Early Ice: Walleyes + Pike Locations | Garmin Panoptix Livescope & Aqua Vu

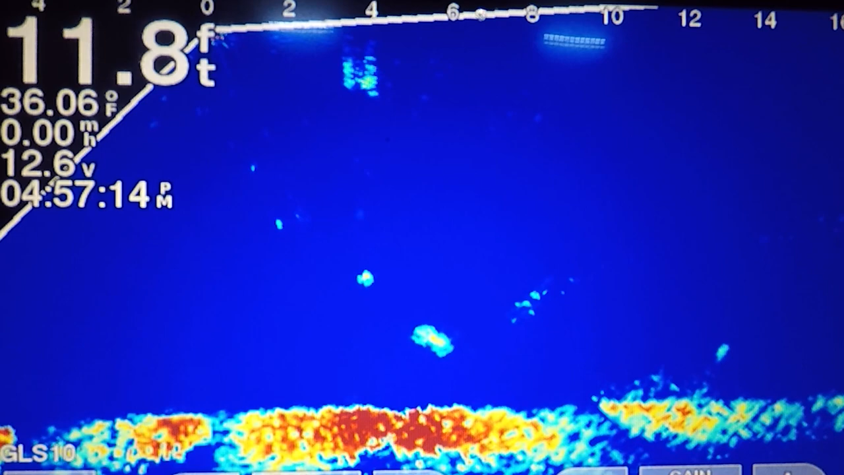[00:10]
On screen: depth 11.8 ft, water 36.06°F, speed 0.00 mph
Oh, that's a bigger fish. That's a bigger fish. Oh. What is that? Oh, let's drop down and see if it'll bite. Drop down. Oh, there it is. Oh, it's big, whatever it is. What's going on?
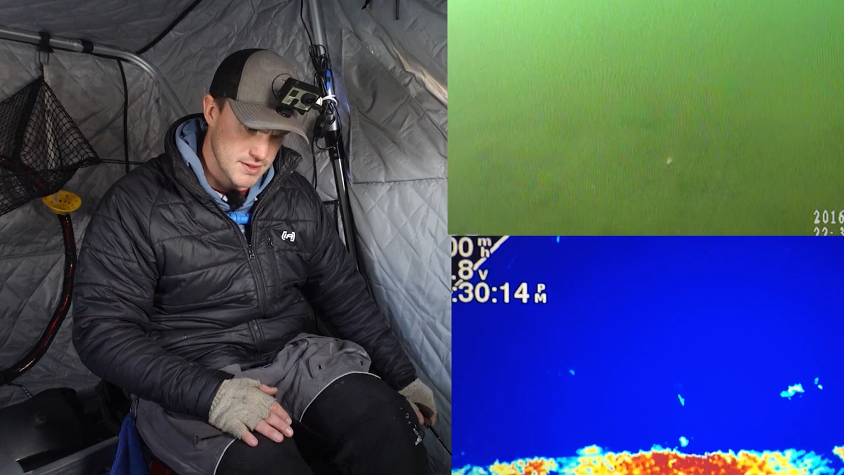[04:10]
If he's gonna come in. Coming in. Oh. We'll get back to locations here in a second. There we go.
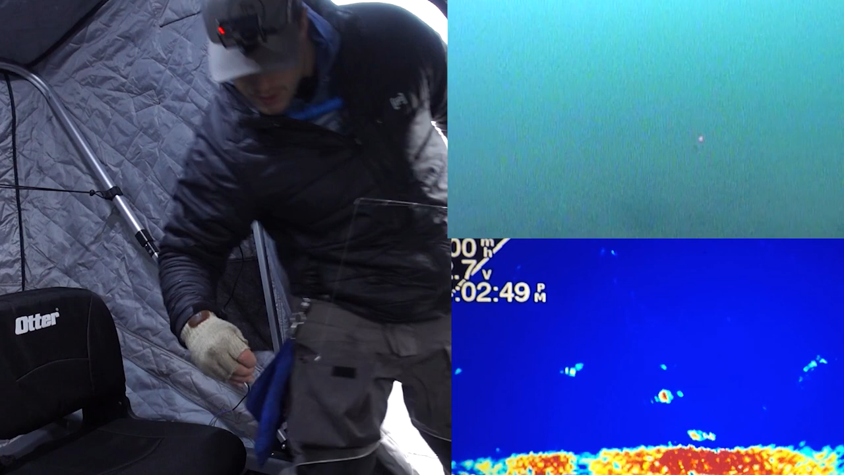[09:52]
Shoot, and you see him spooking. Shoot.
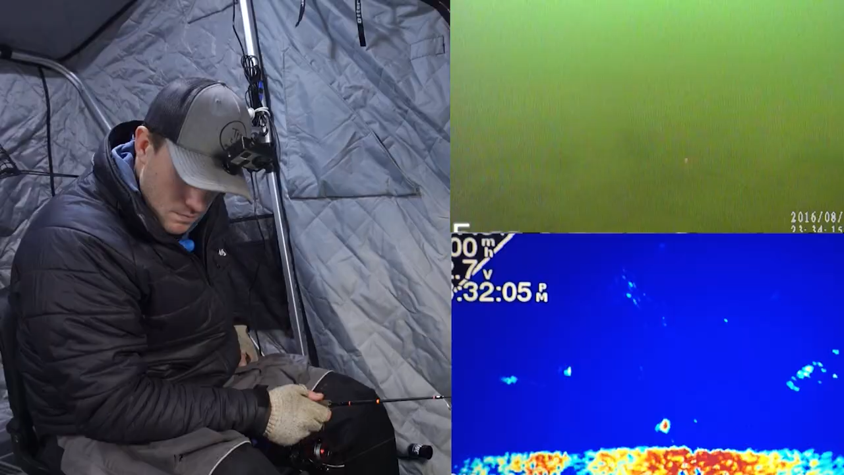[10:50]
Ooh, there's a bigger something. Oh, it bumped my camera. Yeah, sure enough. He just smoked the camera. Is he gonna finally bite this? Three times. A little bit bigger presentation. Ooh, he liked it. Oh my gosh, he wants that. Bad.
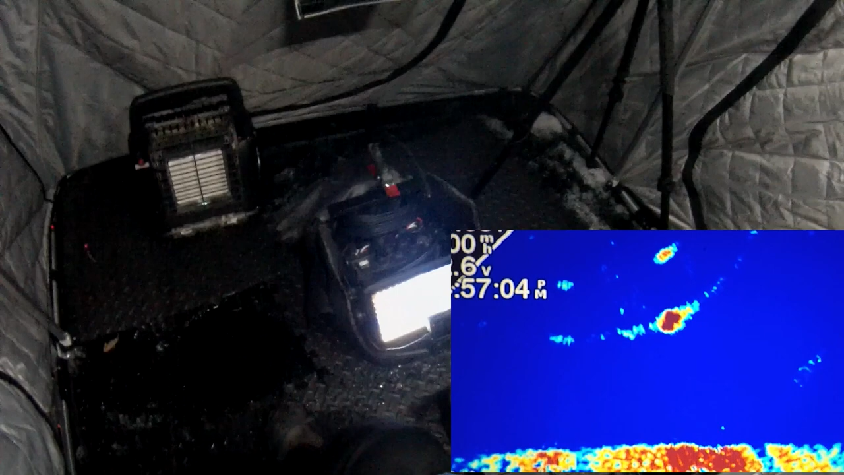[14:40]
What are you? That's gotta be a pike. Oh, if that's a walleye, that's big. Oh, if that's a walleye, that's big.